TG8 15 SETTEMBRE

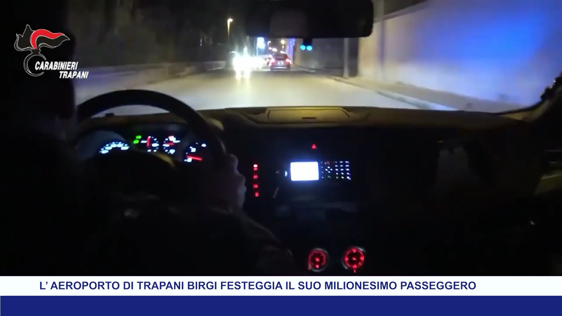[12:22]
pregiudicato nigeriano di 24 anni presunto autore negli ultimi mesi